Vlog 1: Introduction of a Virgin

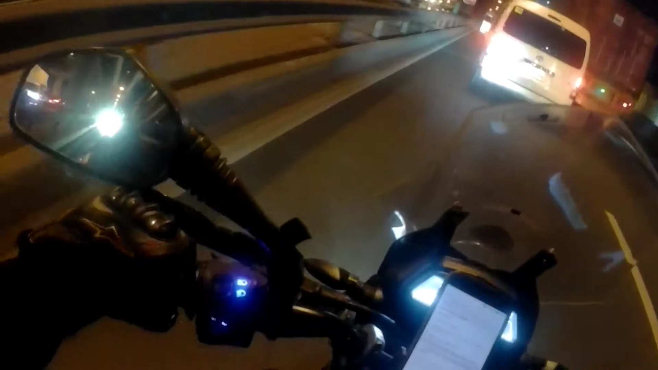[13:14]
Babagal tayo, mga sir, mga ma'am. Katakot.
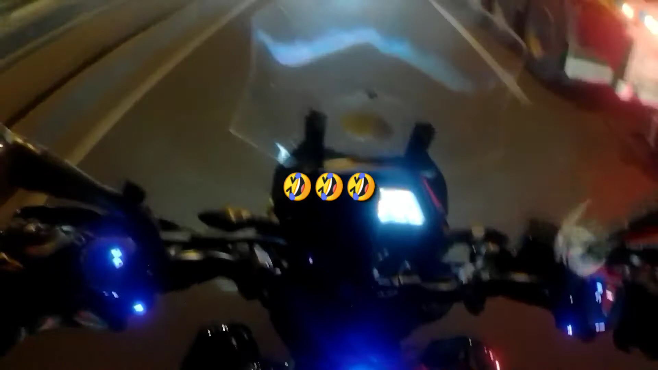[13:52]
Bumalik din ako. Nakahay pala ako. Sorry. Daming motor oh. Sa kaya pupunta yun.